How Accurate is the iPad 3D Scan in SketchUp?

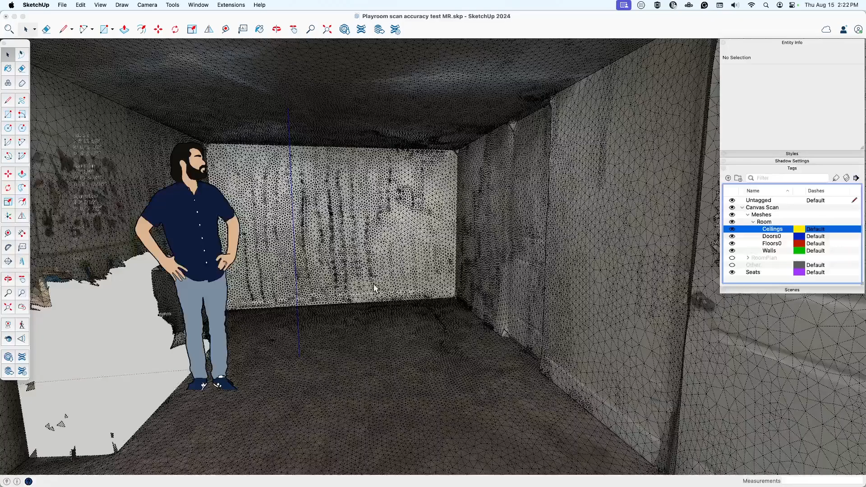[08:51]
and as you can see it's kind of jumping around to a bunch of different points i'm just going to try to go straight up uh in the direction six eleven and three ace ooh not even close oh yeah that was definitely a lot more
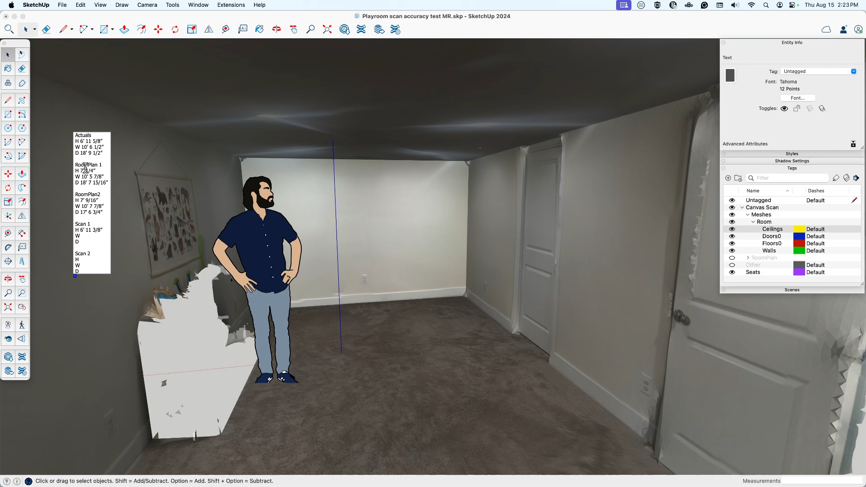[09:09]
accurate than the room plan ones anyways let me keep going i don't want to get distracted here 10 foot 5 and
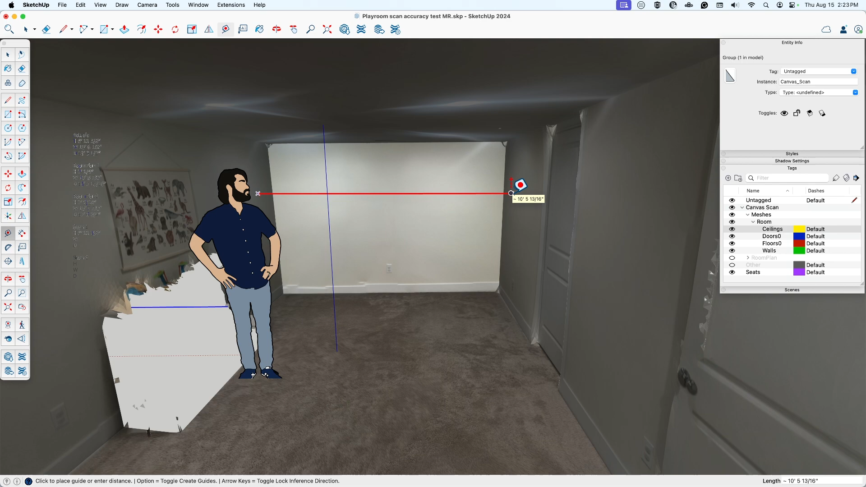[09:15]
13 16 18 foot 9 3 ace
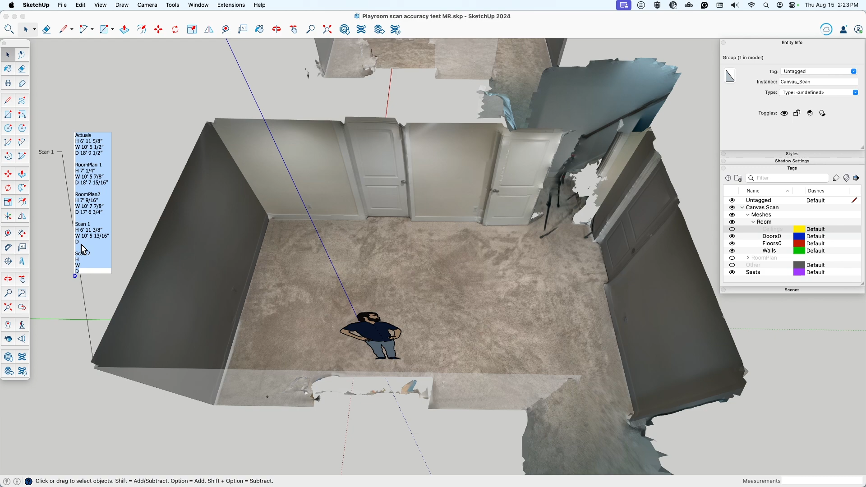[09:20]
all right just looking from our initial readings here this looks like it's significantly more accurate than the room plan accuracy but let's keep going to our second
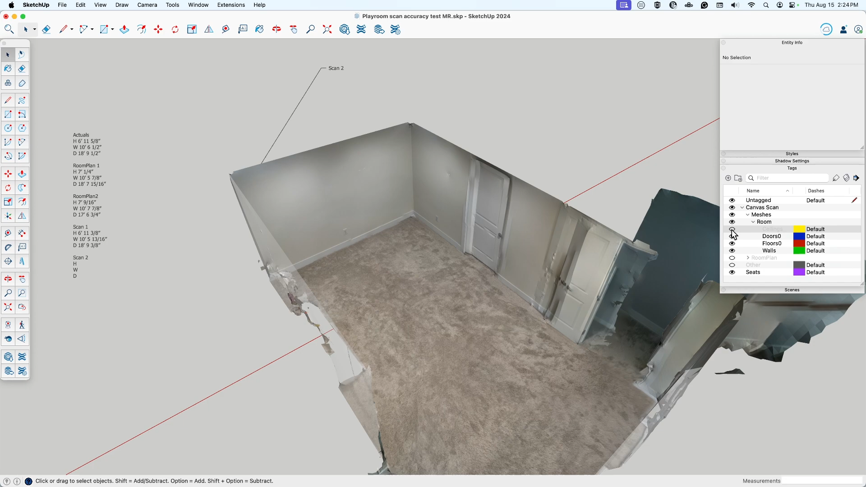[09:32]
option 6 11 3 ace 10 5
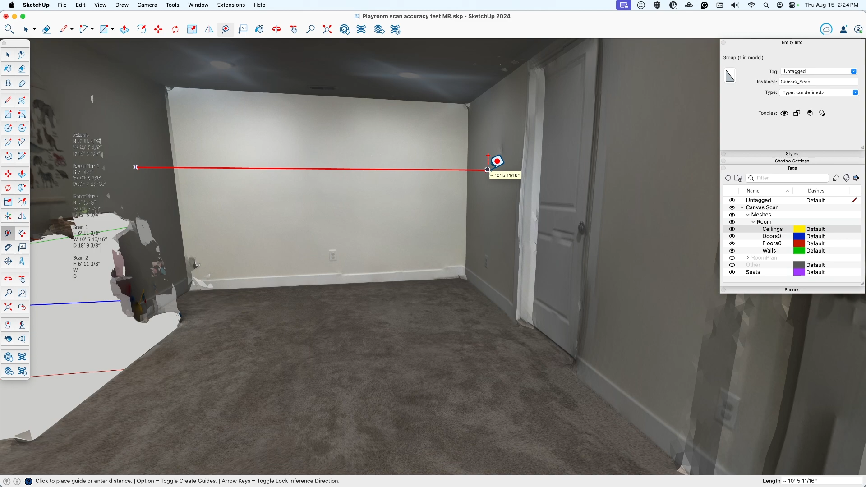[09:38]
16 17 foot 9 and a half okay so maybe this scan just um you can see just from the photo textures that it looks like it kind of shifted a little bit it could have been how i scanned or it could have been i don't know how it kind of stitched together after the